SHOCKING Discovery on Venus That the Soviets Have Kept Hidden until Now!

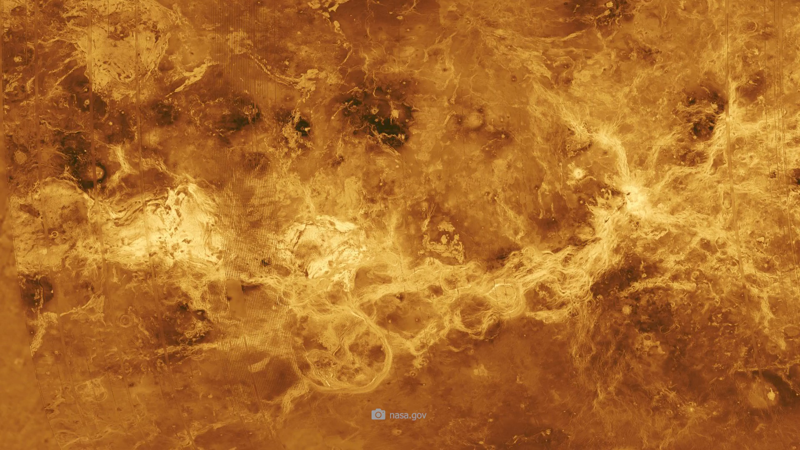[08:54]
The probe orbited its target more than 15,000 times and produced a detailed surface map.